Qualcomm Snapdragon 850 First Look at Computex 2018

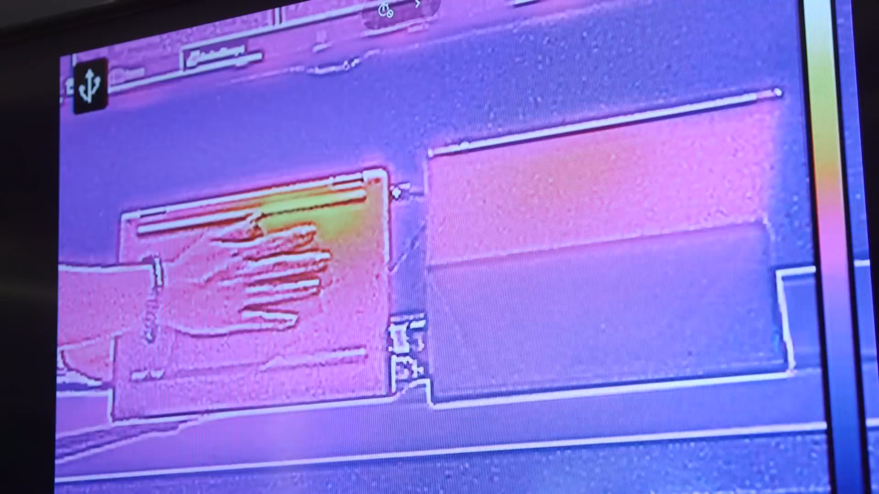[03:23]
and you can see from the heat map here that the competitor's device got really hot
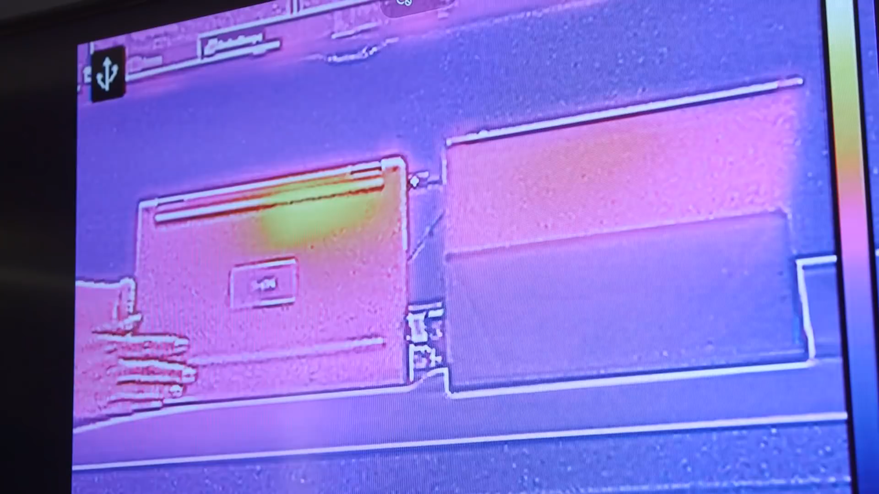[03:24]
after about 30 minutes of playing Asphalt 8 on loop,
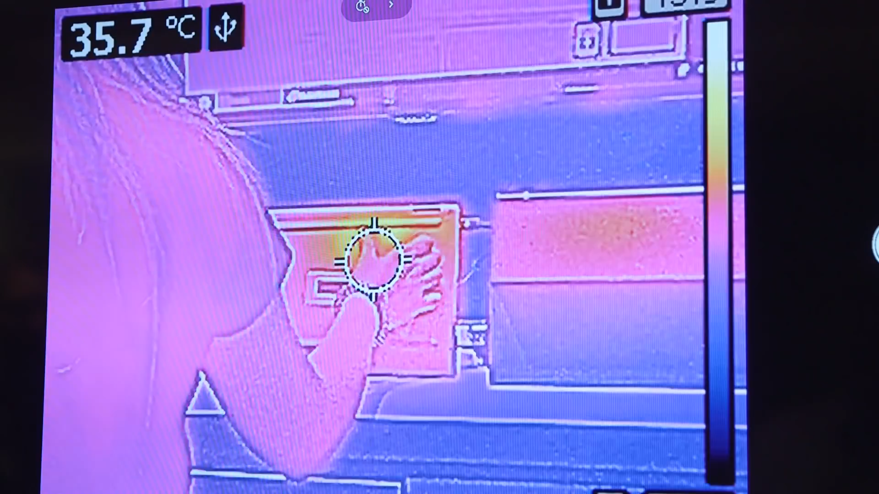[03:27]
On screen: spot 35.7°C
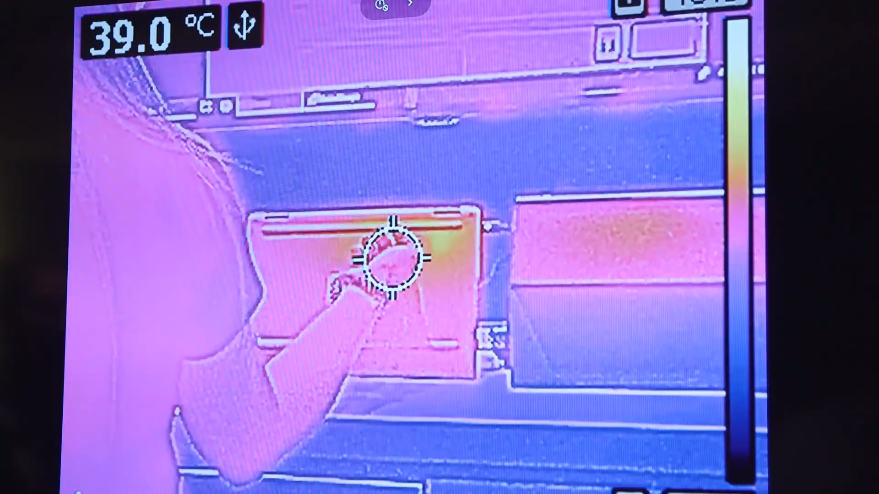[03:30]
On screen: spot 39.0°C
whereas the Snapdragon powered device remained relatively cool.